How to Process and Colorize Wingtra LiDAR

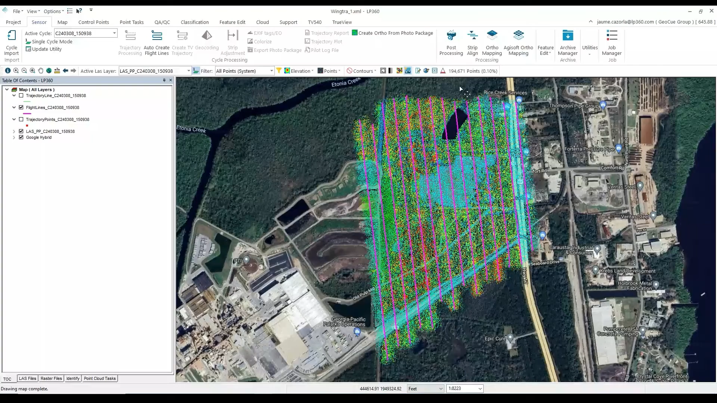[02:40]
The next step in our process is to run Strip Alignment to verify the alignment of the flight lines and make any corrections.
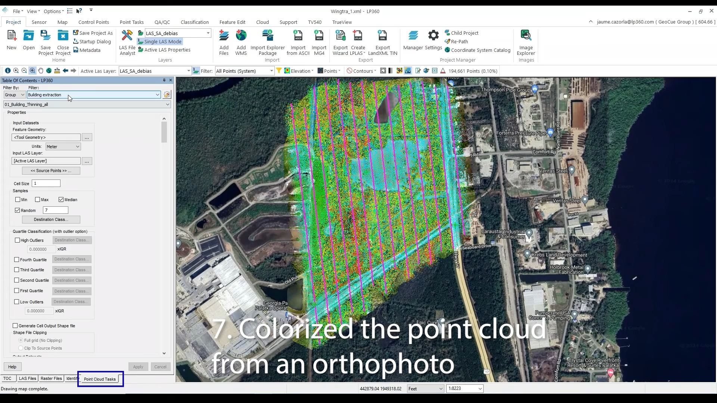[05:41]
Once the photo has been added to our Table of Contents, next we will select our point cloud task tab, and we will be looking for the color by image task. Then we will select the ortho in our map layer, hit close, and then we will want to configure our point cloud task to make sure that the LiDAR RGB is checked, and that the red image is in channel 1, the green image is in channel 2, and our blue image is in channel 3. We will click Apply. And then under the point task tab, we will select By Active Later to start our point cloud task.
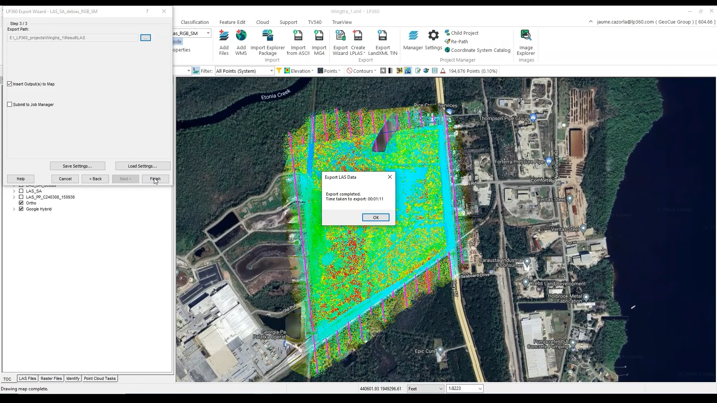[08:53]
And if we go to the Export folder, we will see just a single LAS file that contains all the corrections that were applied during this video.